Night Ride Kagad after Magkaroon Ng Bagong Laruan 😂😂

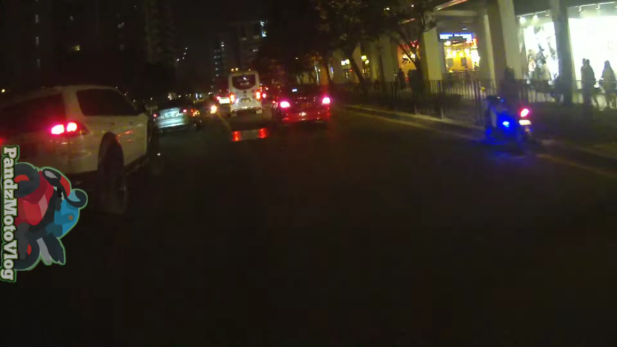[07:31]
binikit ko lang siya dito sa helmet ko sa may gilid tapos ang bibilin ko pa rin ang bibilin ko pa is yung chin mount na nakakabit dito sa chin ng ating helmet mas gusto ko kasi dito sa unahan kesa dito sa gilid at least kahit pa no kitang kita mo yung daad